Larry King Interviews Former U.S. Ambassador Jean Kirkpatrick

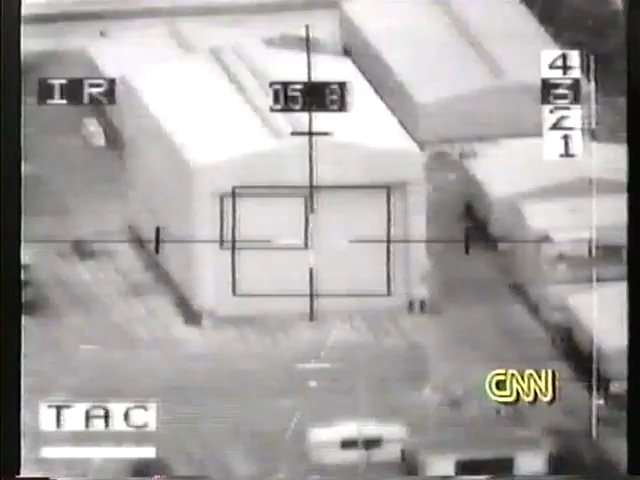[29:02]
More video from attacking coalition planes,
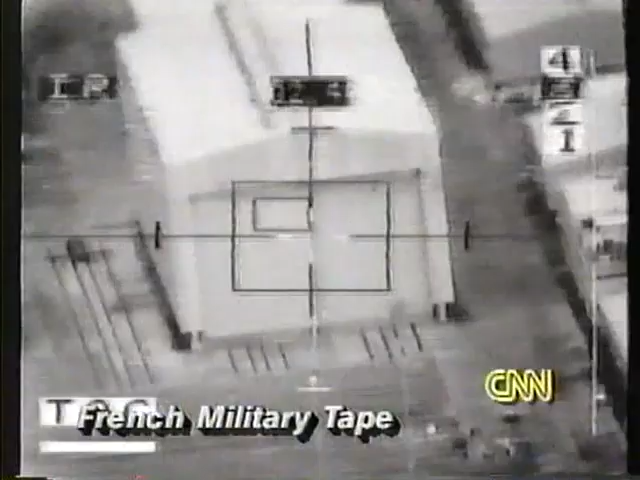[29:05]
this time from a French bomber hitting what is said to be an ammo dump in Kuwait.